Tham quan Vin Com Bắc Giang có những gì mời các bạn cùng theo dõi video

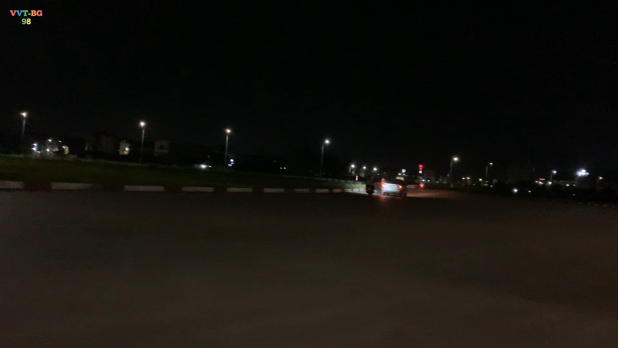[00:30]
Đường này đi xuống khu công nghiệp các bạn nhé, phía xa xa đây.
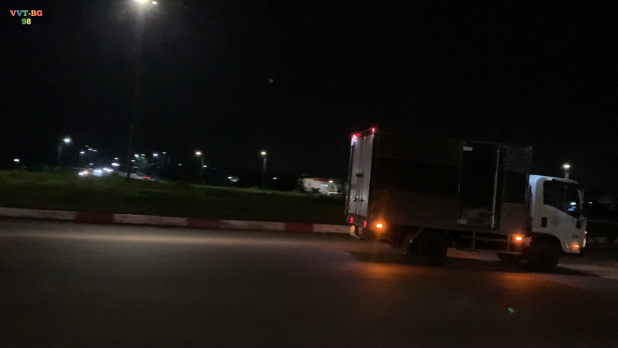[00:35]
Đi xuống khu công nghiệp, đi tắt xuống các khu công nghiệp của tỉnh Bắc Giang mình ấy. Ví dụ như là công nghiệp Sau Khê Nội Hoàng, rồi công nghiệp Vân Trung, vân vân. Còn đây là thẳng lên thành phố Bắc Giang nhé. Buổi tối hôm nay đèn đường hơi tối tối các bạn, nên là video cũng không được rõ lắm.
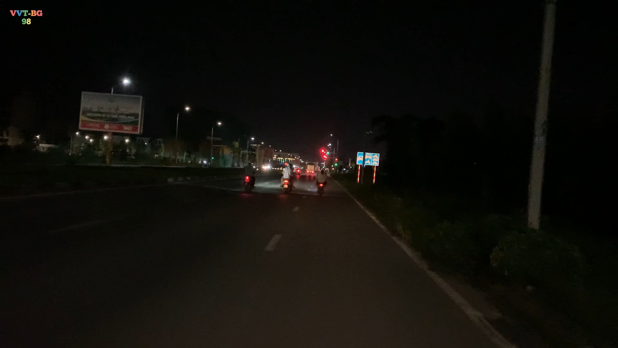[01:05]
mất khoảng 15 phút nếu mà chạy nhanh các bạn, 15 phút là vừa đẹp nếu mà không tính là xanh đỏ đấy. Thành phố Bắc Giang của mình thì hiện nay đang phát triển về hướng đông các bạn, mở rộng thành phố về hướng đông. Các trụ sở chính như là những trụ sở mà chính của thành phố thì đang xây dựng về hướng đông để kéo thành phố ra rộng ra các bạn, quy mô rộng ra.
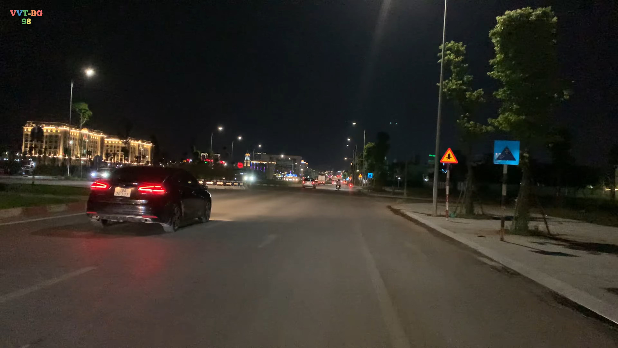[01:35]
Đoạn này lên đến cầu Hùng Vương thì khoảng cỡ gần cây số nữa thì có cái siêu thị Go, ngày xưa gọi là Big C các bạn, nhưng hiện nay Big C bán cho bên này như là mình nghe nói là thương hiệu Thái Lan này, gọi siêu thị Go.
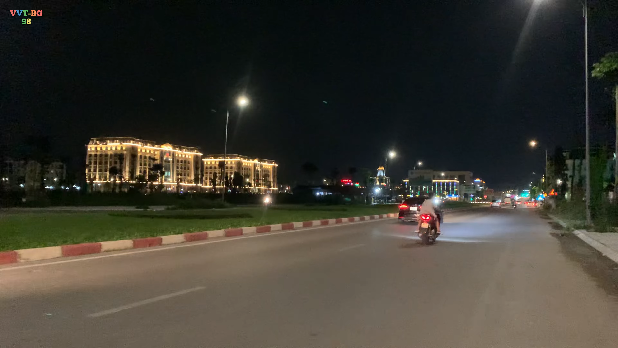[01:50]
Bên này bên phải đường này, bên trái đường các bạn xem đây, trụ sở hành chính công của Bắc Giang nhé.
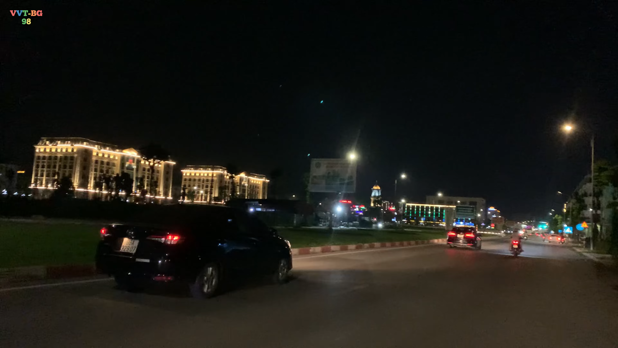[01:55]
Khu vực này rất thoáng mát nhưng mà hiện nay là người dân vẫn còn ít, nên là lượng người dân buổi tối đổ ra đây hóng mát rất ít các bạn ạ. Chỉ trên quảng trường 3 tháng 2 thì là tầm buổi tối thế này đông, mấy hôm nay thời tiết tháng 7 và nắng nóng toàn 35-38 độ. Đây bên cột điện, đây là trụ sở hành chính công trong buổi tối các bạn nhé.
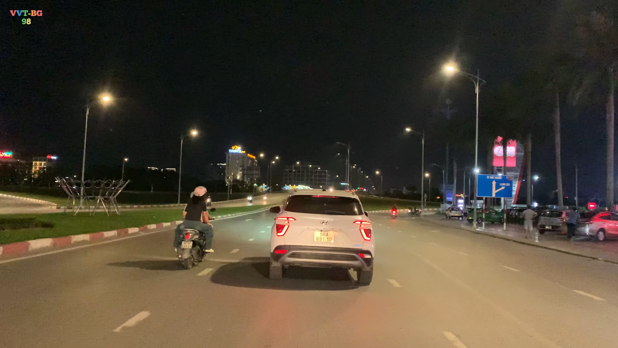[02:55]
Chỉ những ngày cuối tuần thôi đấy. Bên này thì có cái nhà hàng Rồi đi lên trên cầu Hùng Vương. Bắt đầu lên cầu Hùng Vương các bạn nhé. Băng qua kia là thành phố Bắc Giang ở trong ấy.
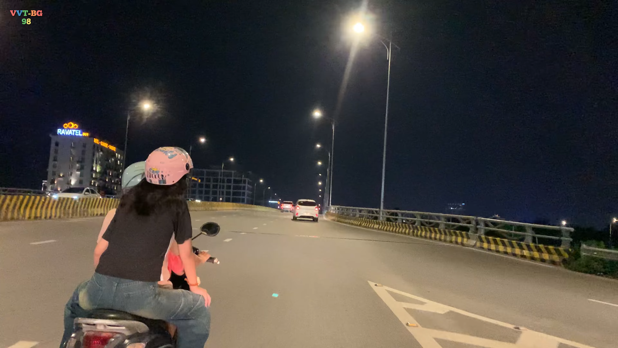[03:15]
Dưới chân cầu này là quốc lộ 1A này các bạn này. Hướng này hướng đi Lạng Sơn này các bạn.